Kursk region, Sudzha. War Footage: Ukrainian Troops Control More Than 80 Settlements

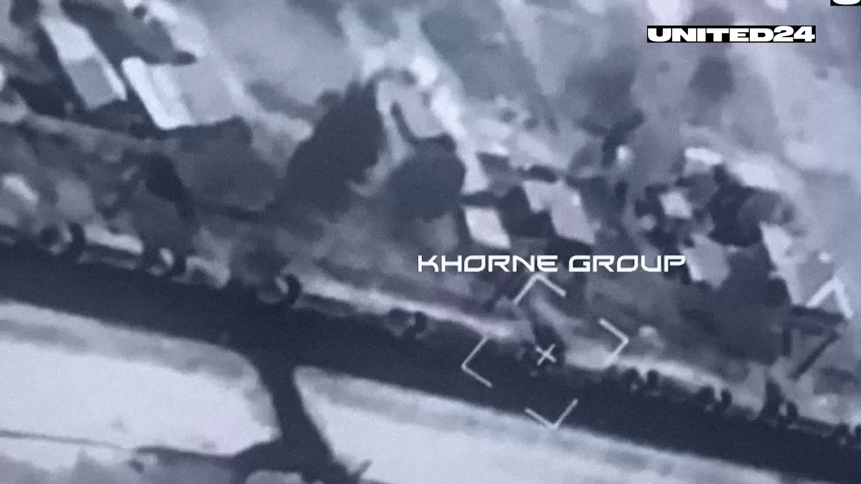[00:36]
Ukrainian fighters managed to destroy a Russian convoy near Rilsk.